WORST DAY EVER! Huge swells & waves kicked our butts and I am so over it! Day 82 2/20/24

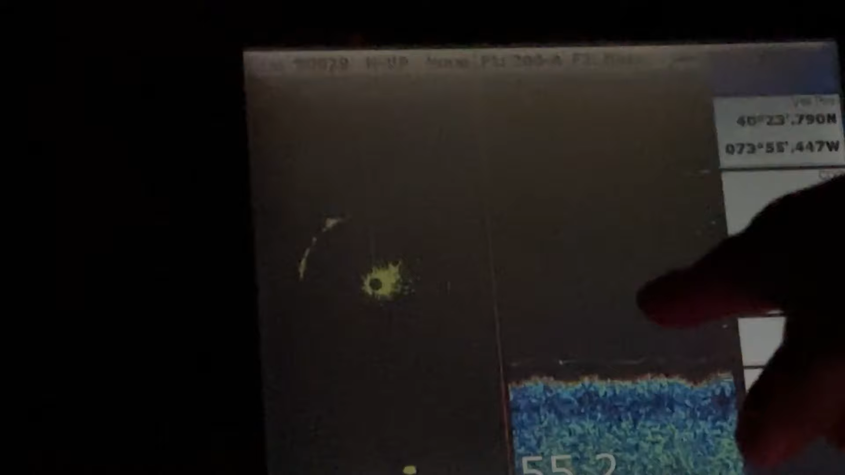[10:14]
so you see the heading line on the radar i do hopefully it comes up on the camera but yeah and then the green rings are half a mile apart so
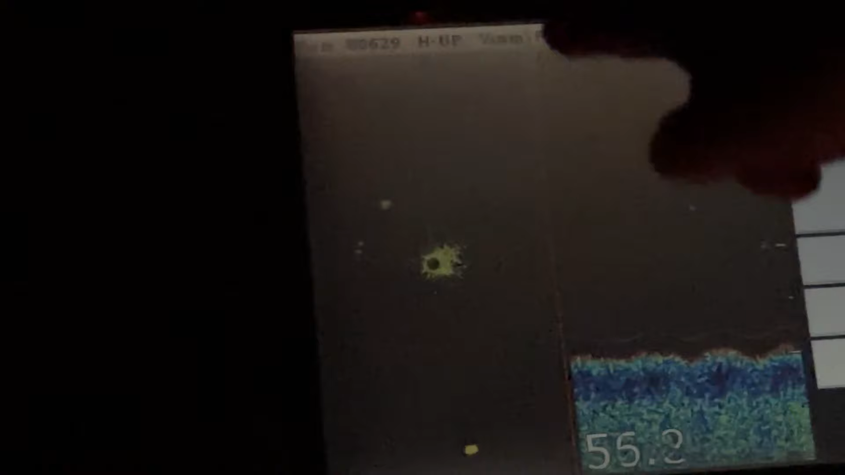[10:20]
half one one and a half two two and a half it's a little over two and a half
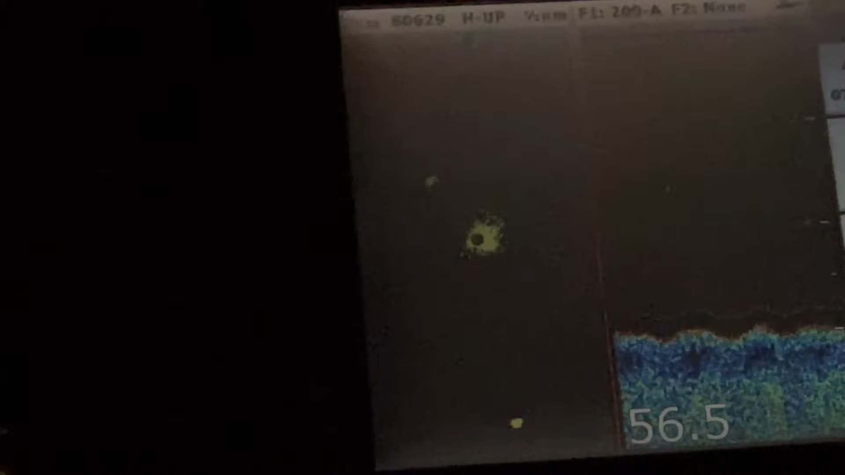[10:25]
miles and if you watch it it will flash morse code a i think is what that blue is
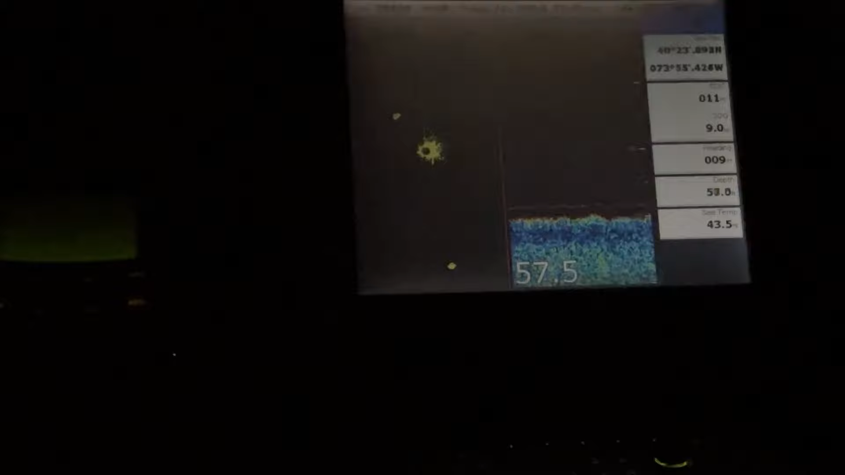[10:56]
just confirms when i see something on when i see something on radar
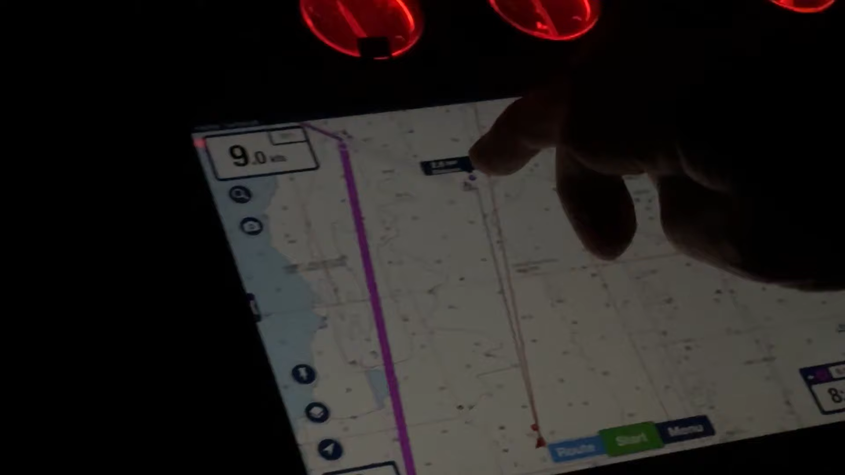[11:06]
and see how far away and which way it's pointing and then i use my little
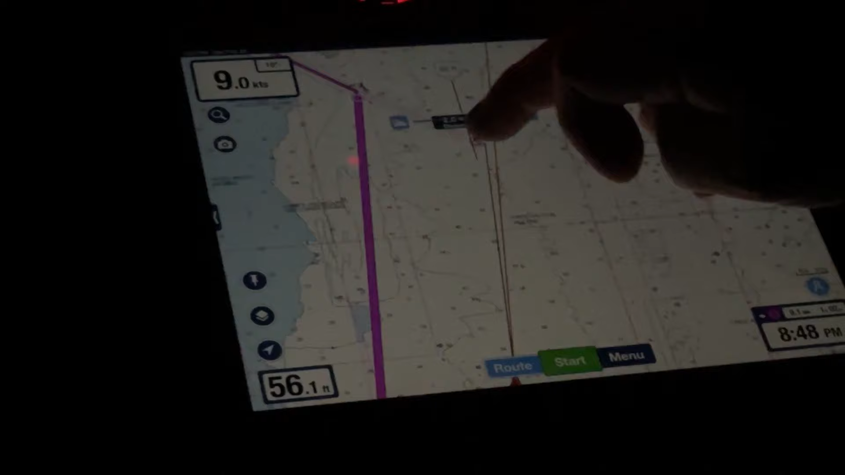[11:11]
measuring device to try to identify if it's navigation or a boat
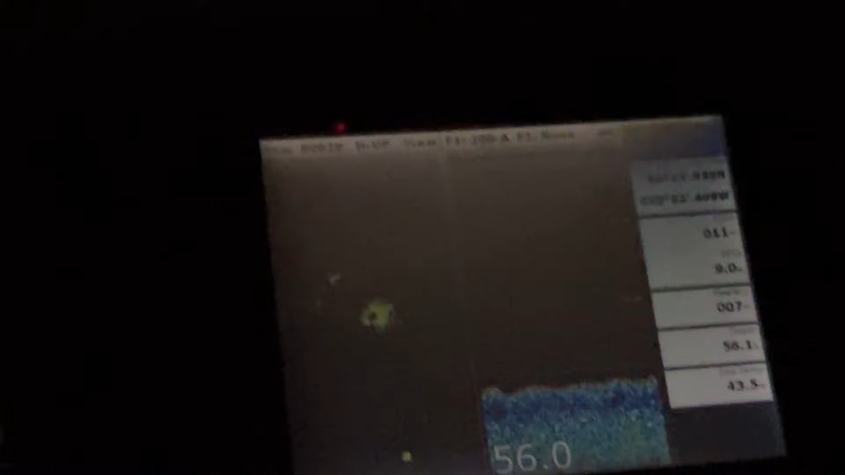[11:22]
okay well we got a lot going on we're not going to be able to pick it up via the phone because of the
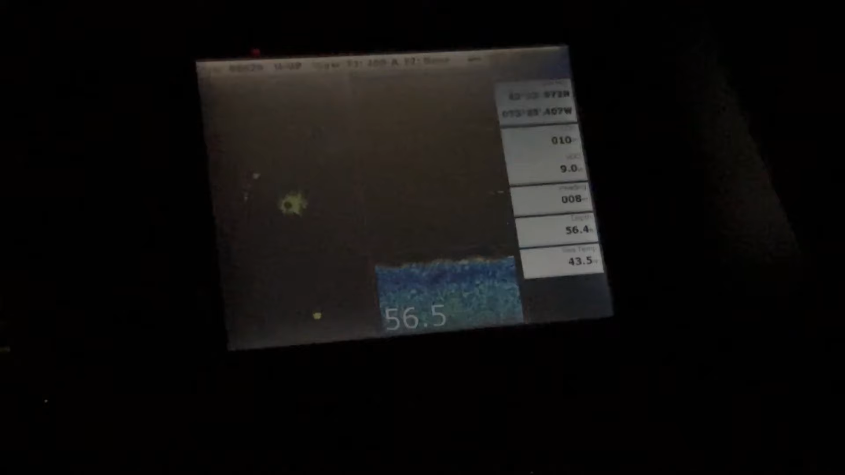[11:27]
light but so we got the ship off to our starboard side you got a ship off
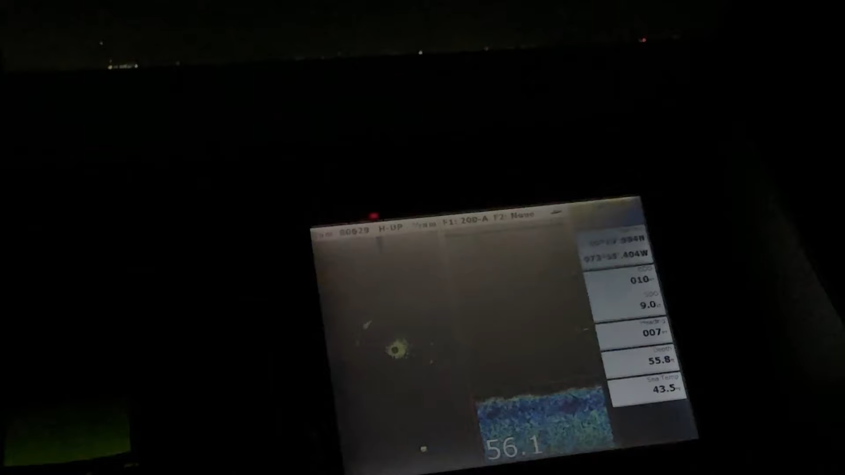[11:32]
to our port side you got a judging boat ahead of you got a
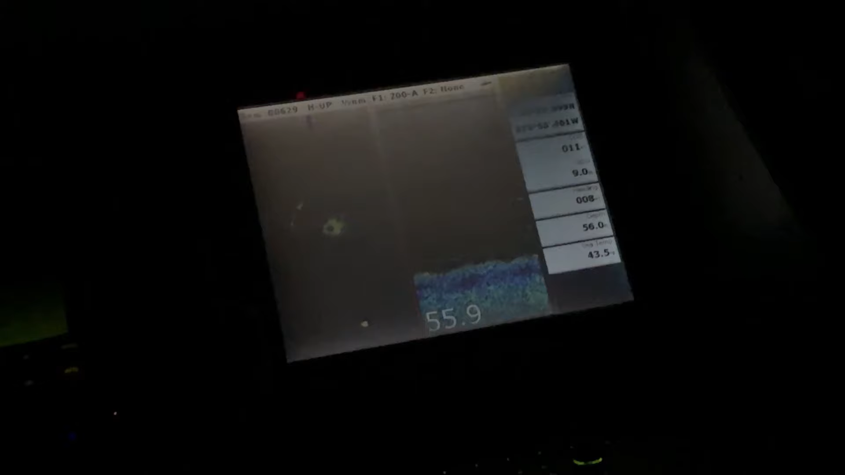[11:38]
is telling you what they are who they are where they're going how fast they're going
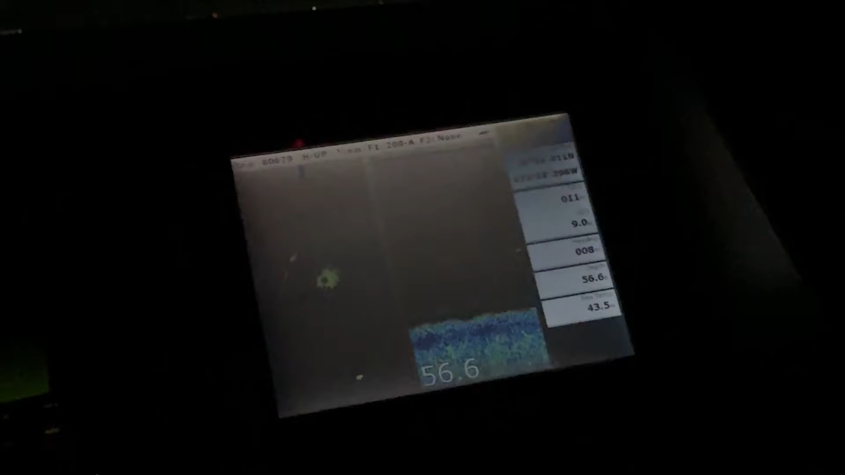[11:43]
we got buoys flashing at you